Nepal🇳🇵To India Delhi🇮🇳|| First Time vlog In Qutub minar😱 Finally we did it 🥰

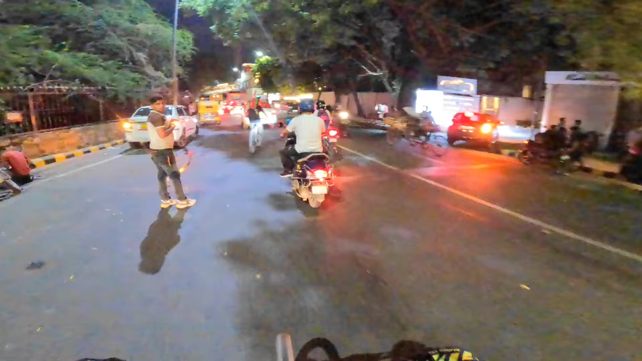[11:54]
और इधर पे ना बहुत बिजी रोड होता है यार अभी तो बहुत लाइटिंग है भीड़ भी